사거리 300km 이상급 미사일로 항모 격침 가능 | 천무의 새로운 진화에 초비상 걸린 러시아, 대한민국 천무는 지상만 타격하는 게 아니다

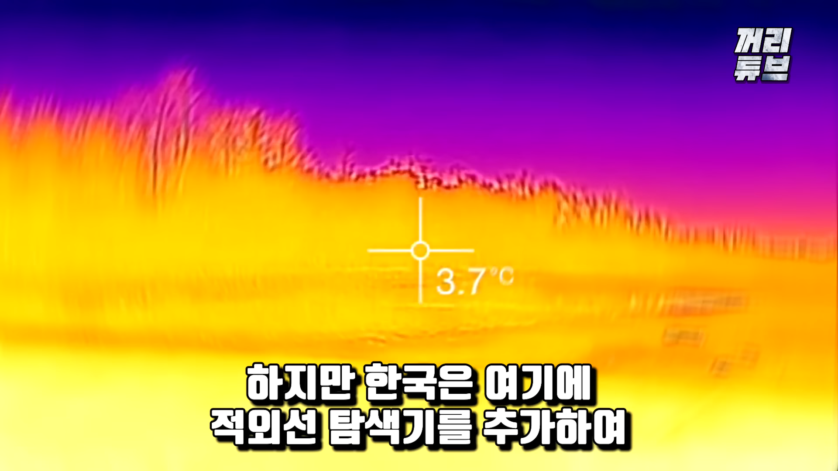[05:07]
On screen: spot 3.7°C
하지만 한국은 여기에 적외선 탐색기를 추가하여 적선국의 함선을 추적하는 기능을 부여하고 해상 표적을 타격할 수 있게 개량할 계획입니다.
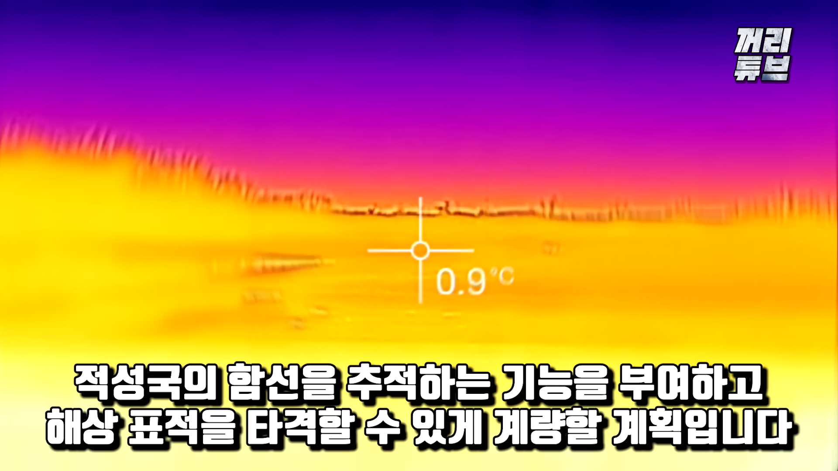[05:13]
On screen: spot 0.9°C
적외선 추적 방식은 함선이 가동되면서 나오는
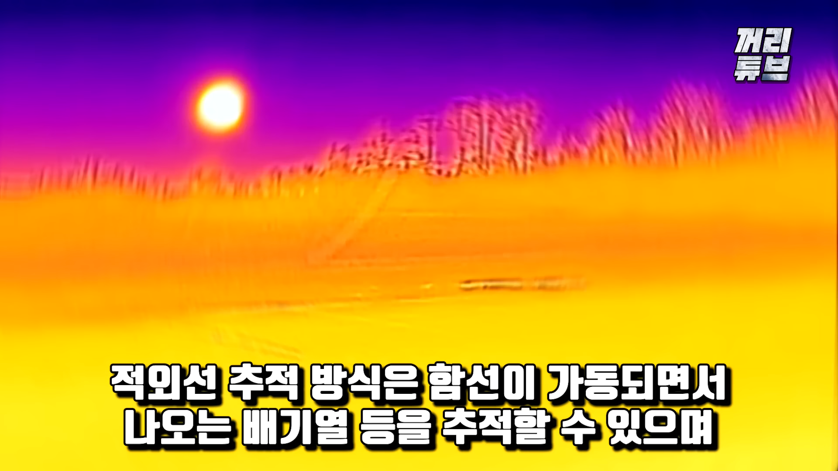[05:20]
배기열 등을 추적할 수 있으며 적의 전자전 공격을 회피할 수 있다는 장점을 가지고 있습니다. 적외선 추적 방식을 사용하지 않게 되면 레이더 유도 방식을 주로 사용하게 되는데 이러한 방식은 레이더 전파를
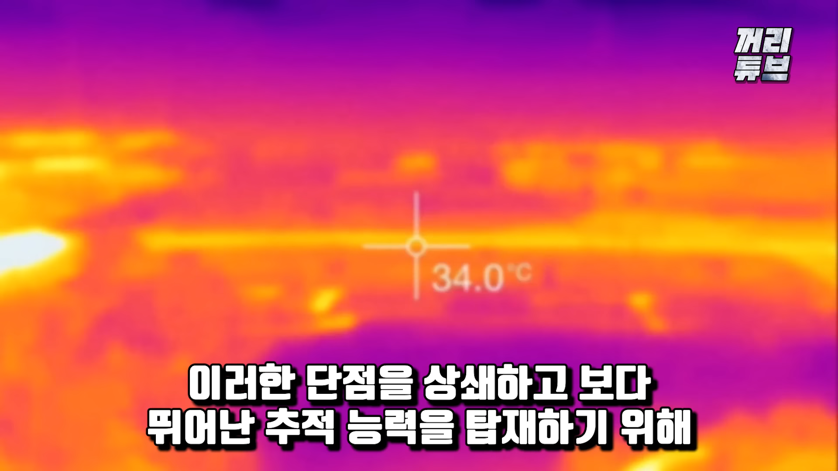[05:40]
On screen: spot 34.0°C
이러한 단점을 상쇄하고 보다 뛰어난 추적 능력을 탑재하기 위해 한국은 적외선 추적 방식을 채택하였습니다.